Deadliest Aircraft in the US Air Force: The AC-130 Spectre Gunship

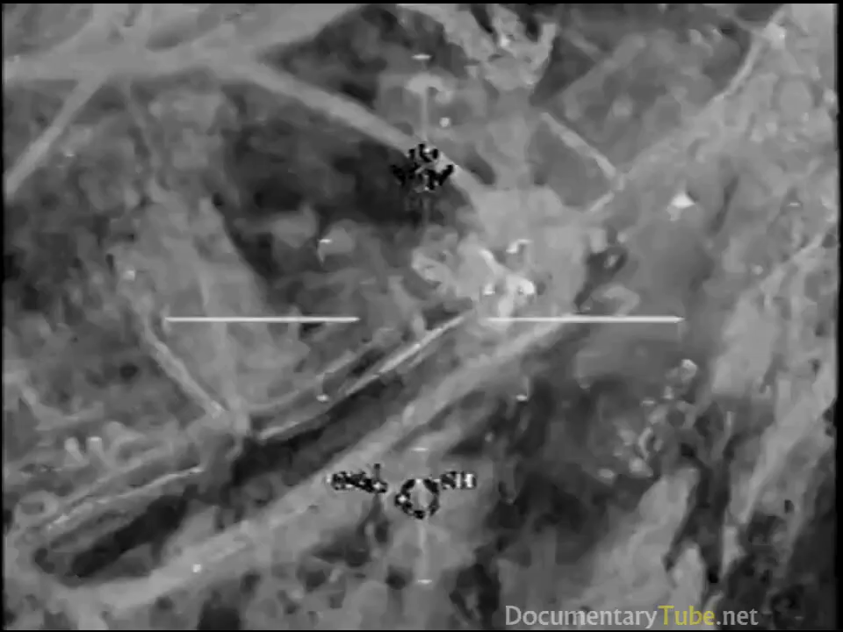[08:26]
100 meters you'll see a single hot spot there that's the cave or tunnel entrance
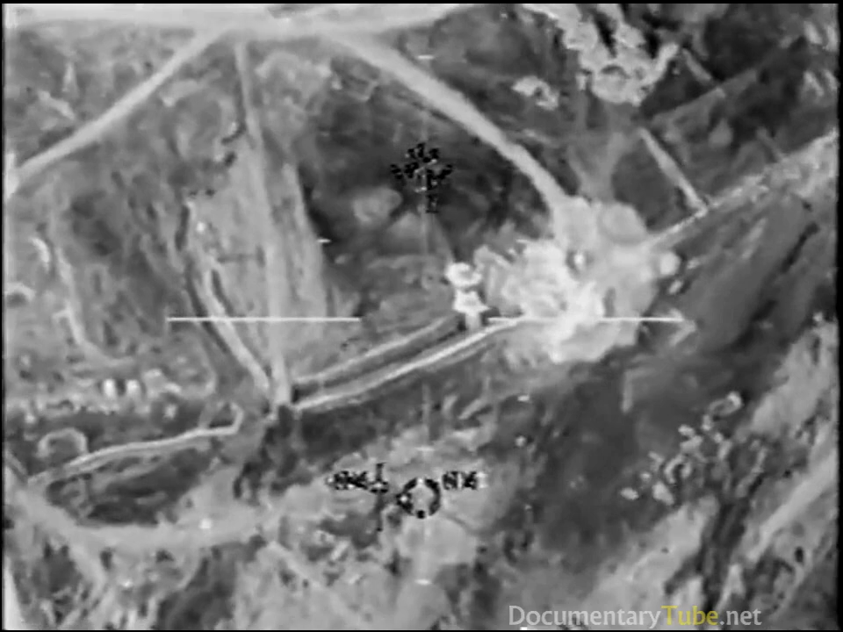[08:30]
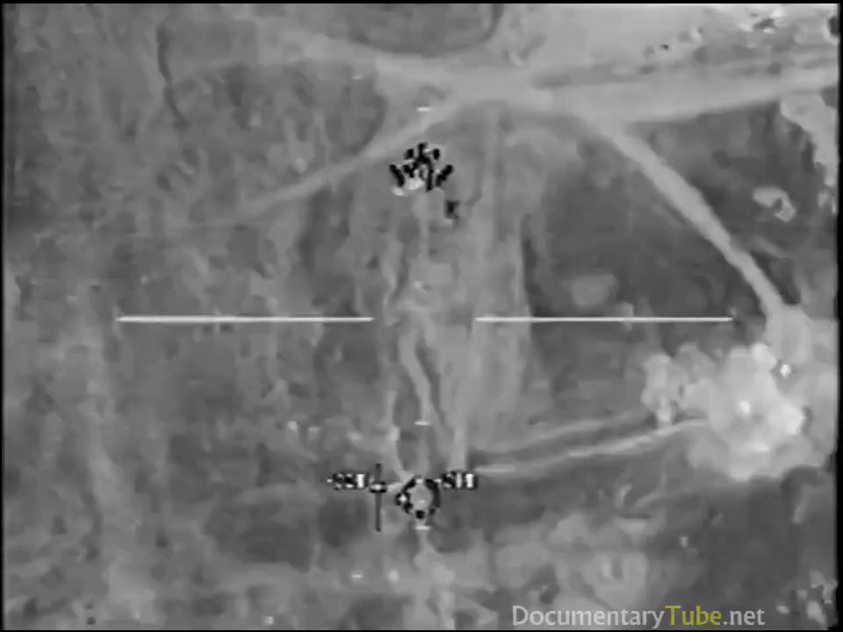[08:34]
right there get in check that's target stand by
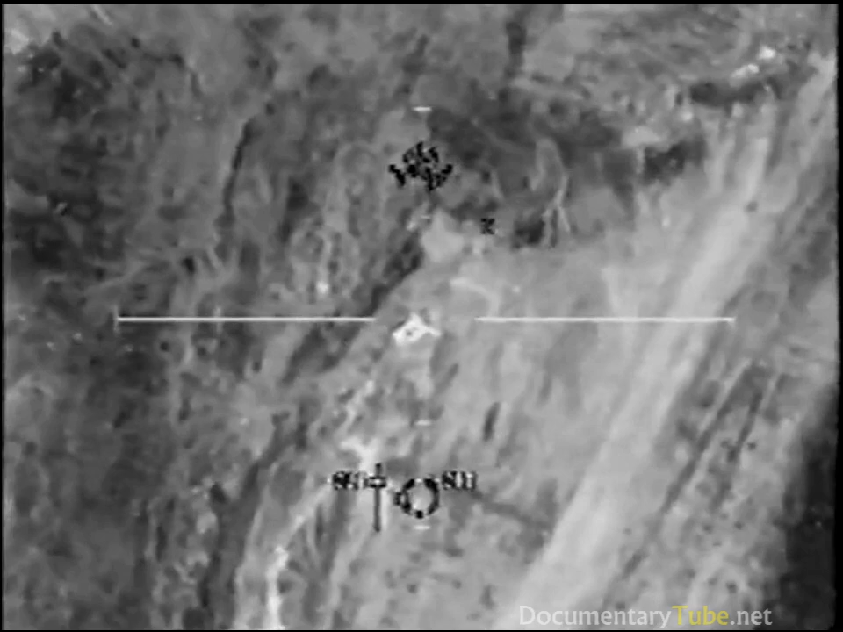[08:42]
moving moving to you are happy
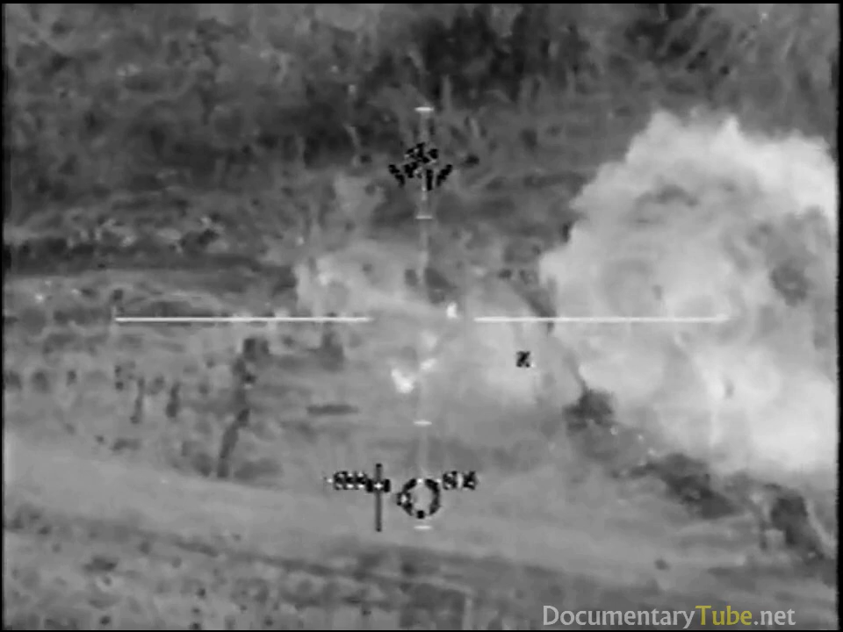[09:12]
there you got it guy moving to the east out there yep
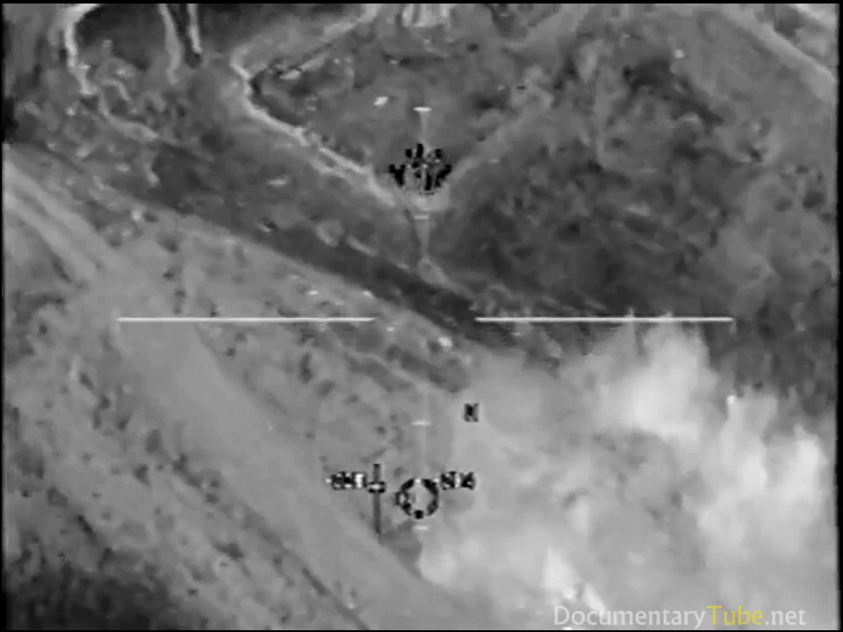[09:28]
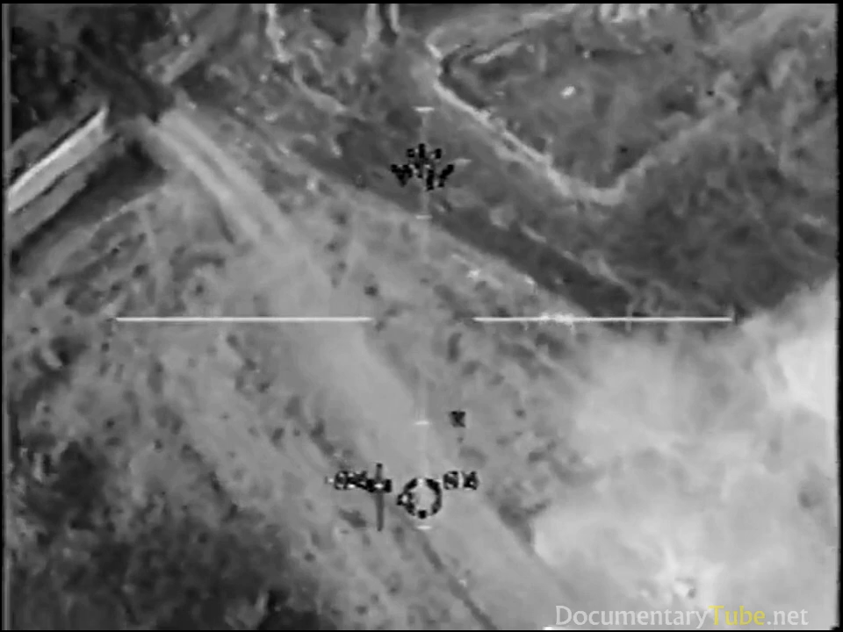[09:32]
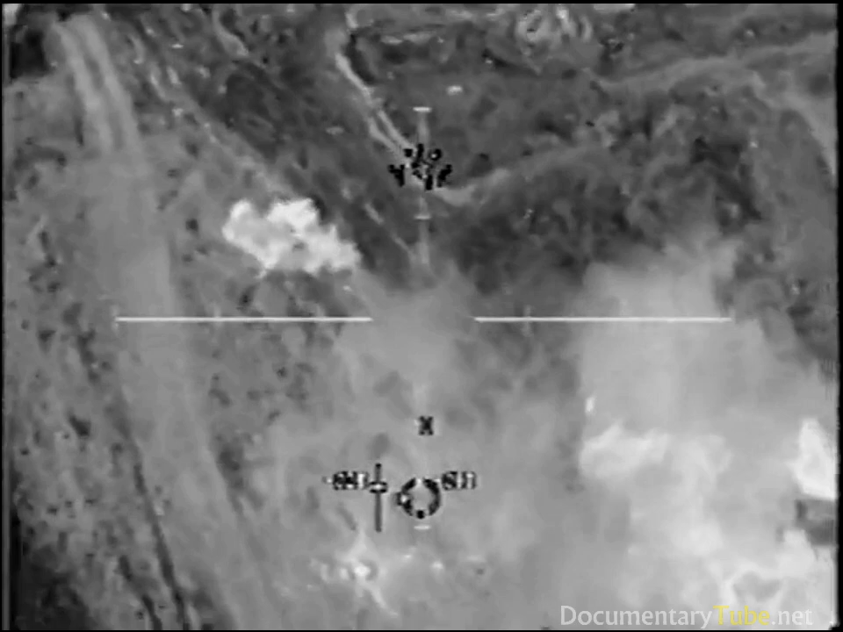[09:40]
get ready back on the other guys oh yeah you got the other guy
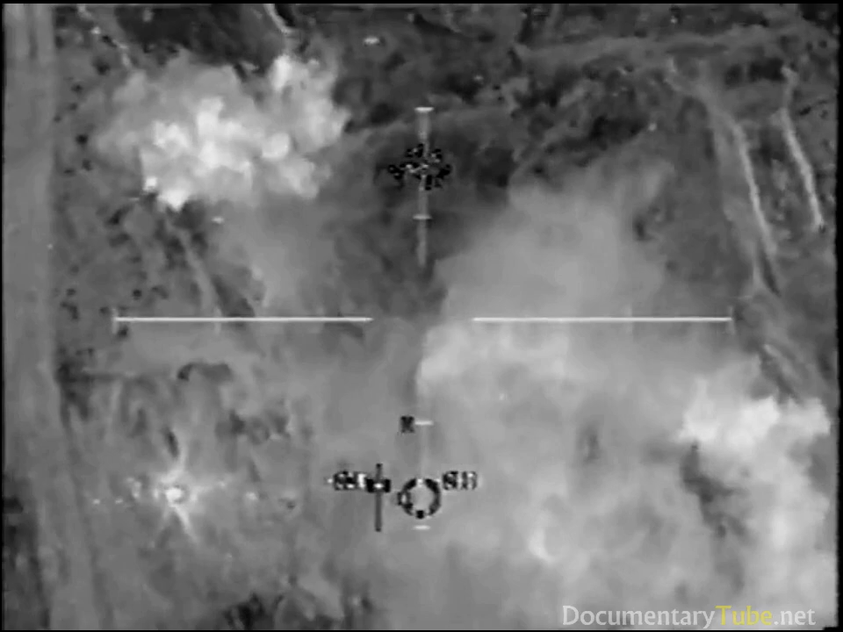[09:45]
that landed probably within two feet that was the crown there that guy's number
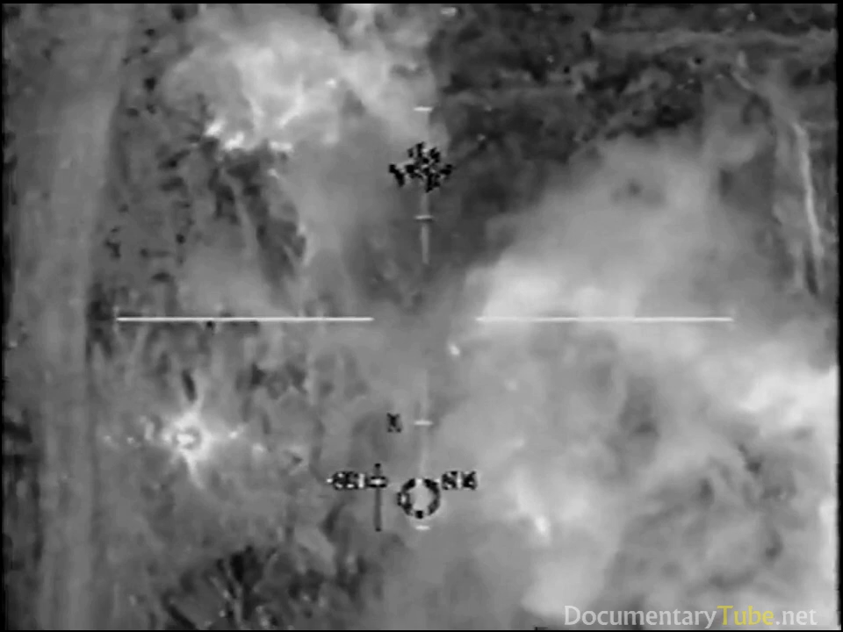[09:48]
one up to the south oh correct yes get ready
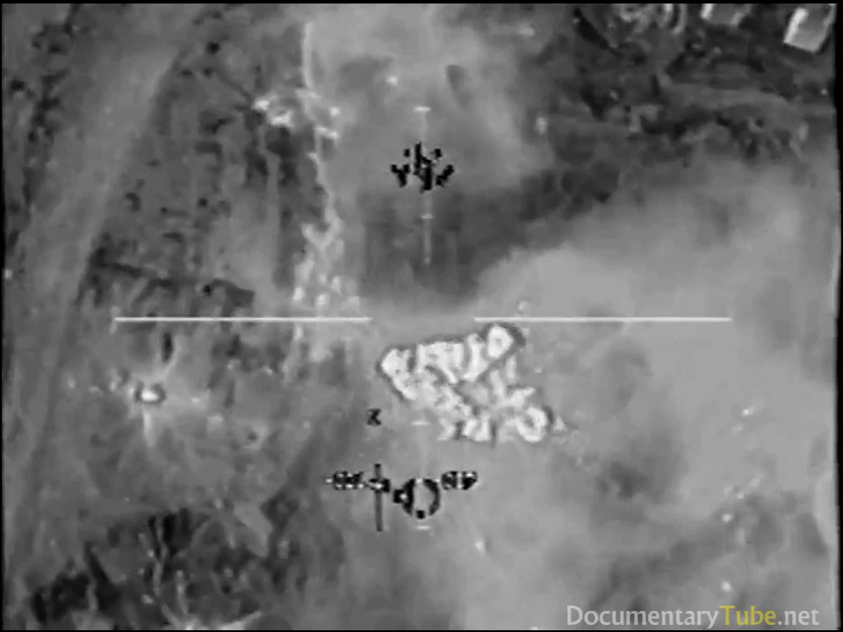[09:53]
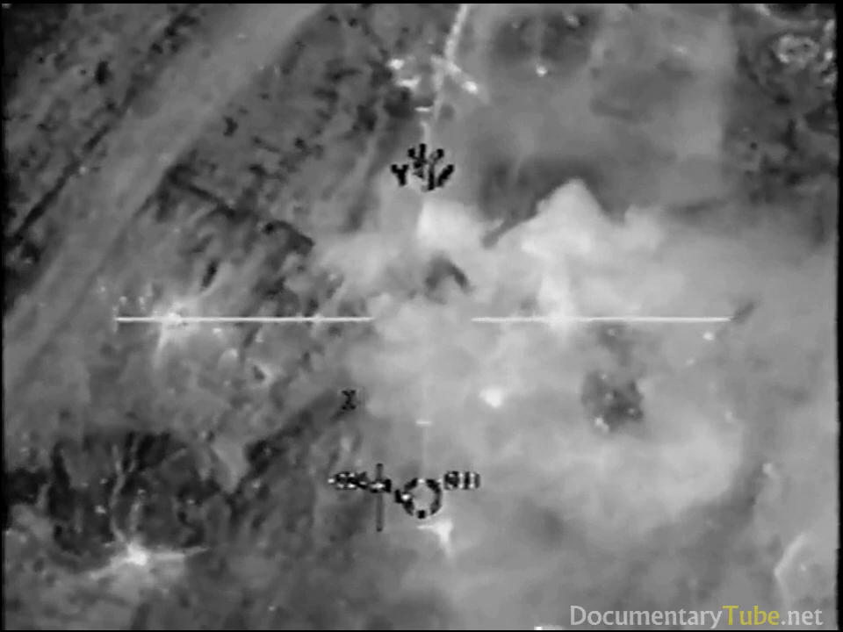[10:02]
let's uh let's hold up and look around here i know those two guys have started flying apart yeah i got that guy too i saw him die earlier he was in 40 round correct
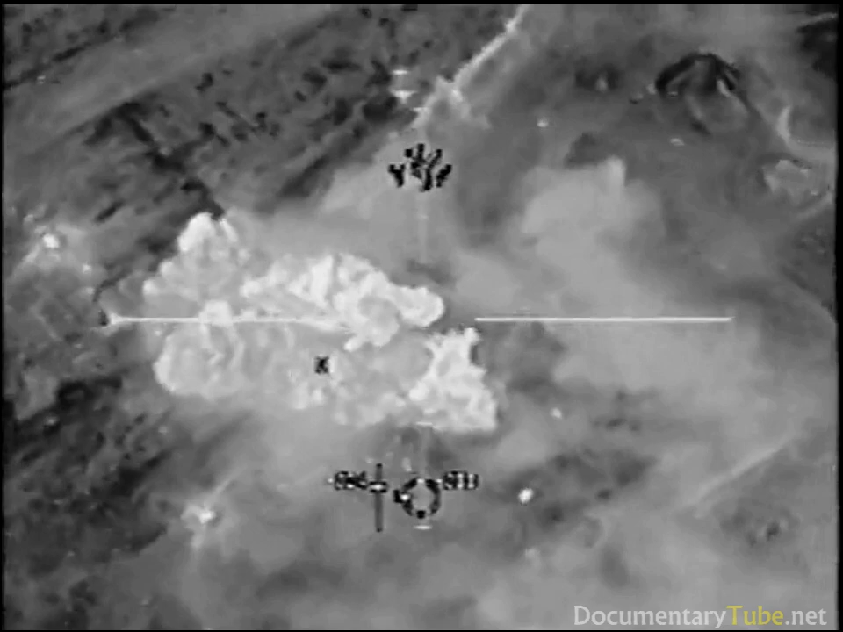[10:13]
get ready get ready that guy's moving
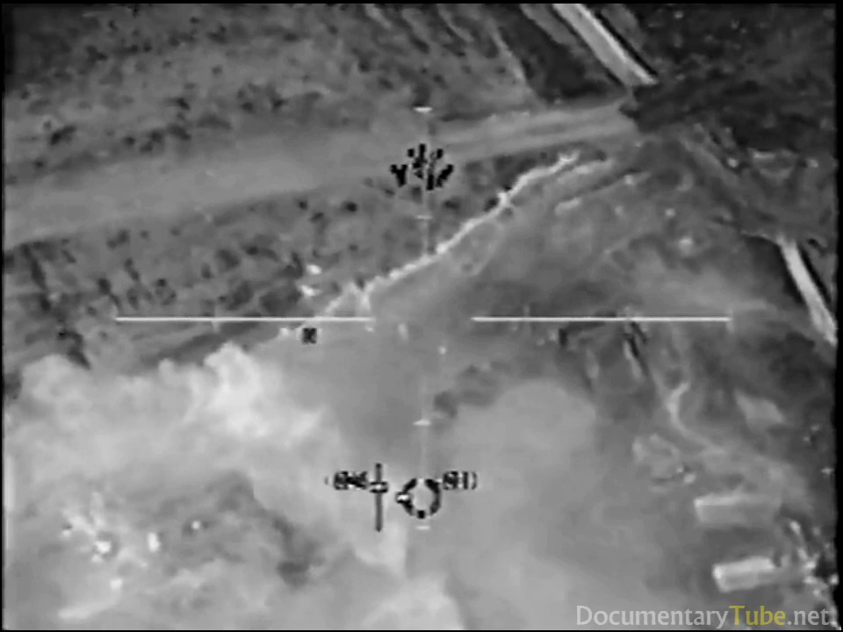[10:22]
yeah he is if we went down down in back then he was protected
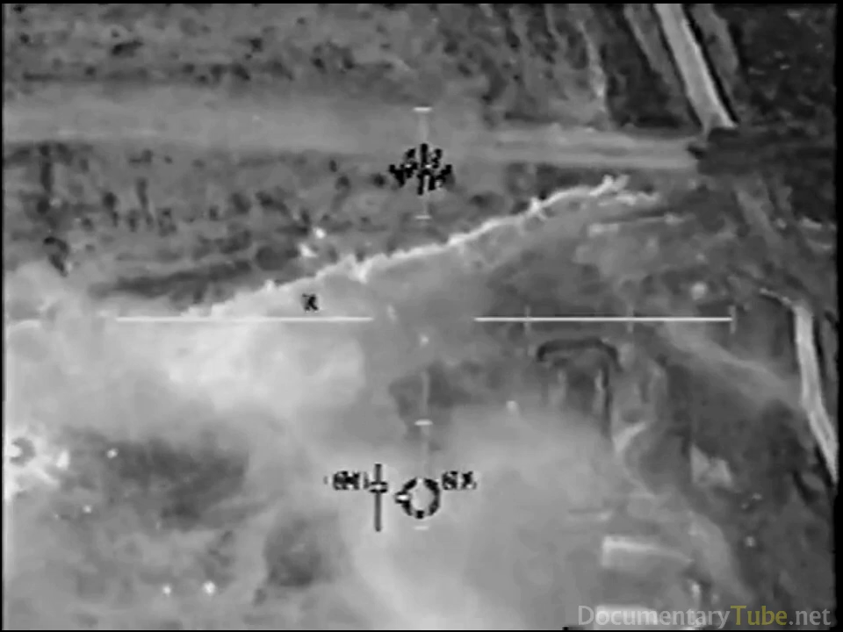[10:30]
oh oh yeah
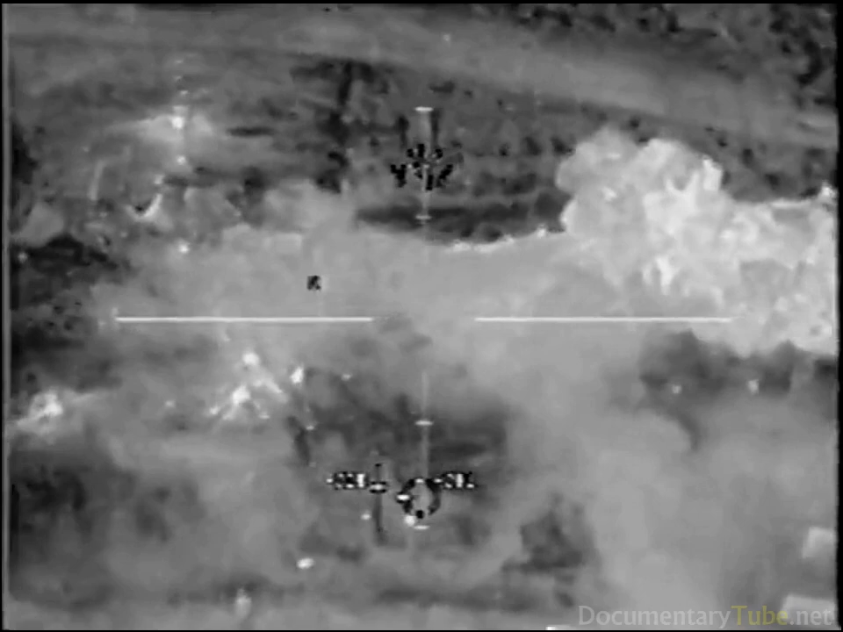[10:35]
30 30 let's see where you have to move it